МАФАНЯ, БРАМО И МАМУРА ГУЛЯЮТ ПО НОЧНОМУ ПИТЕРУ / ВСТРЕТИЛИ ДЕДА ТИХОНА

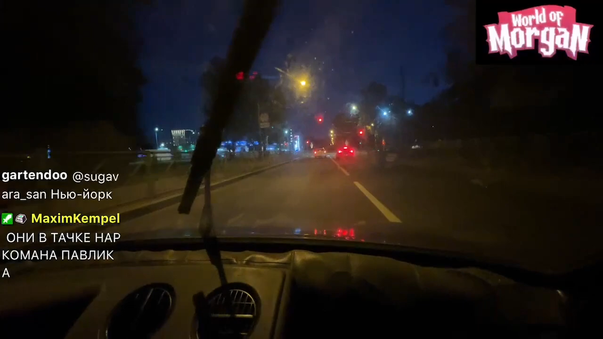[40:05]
В центр едем, мы на Сенную сейчас едем. На нашу точку ночную.
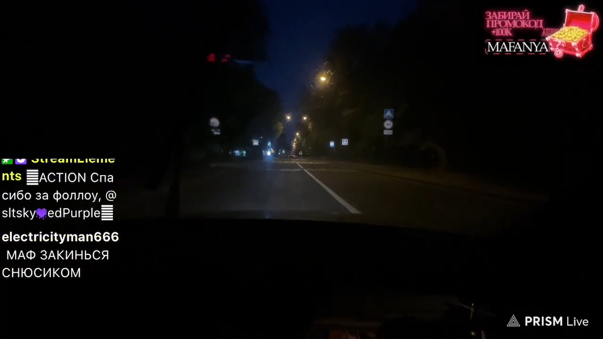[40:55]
Лежачий полицейский, если что. Буквально. Теперь
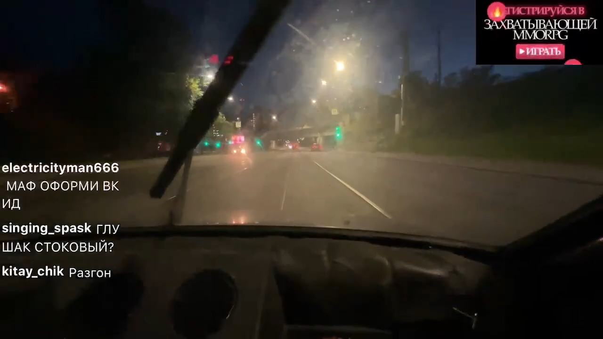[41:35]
Машина ласточка. О, это дед в Теле 2!
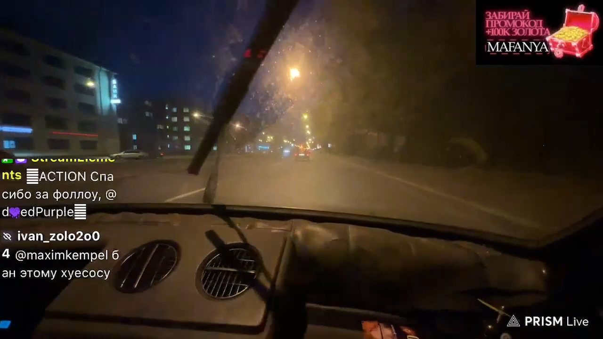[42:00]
Бля, бодренько ездят, бля, для своих.
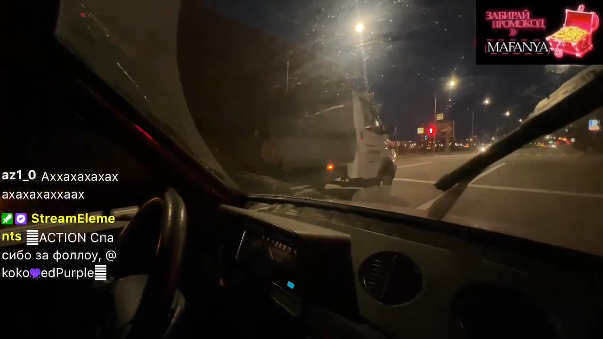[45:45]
Вот вам экскурсия по ночному Петербургу, набережная.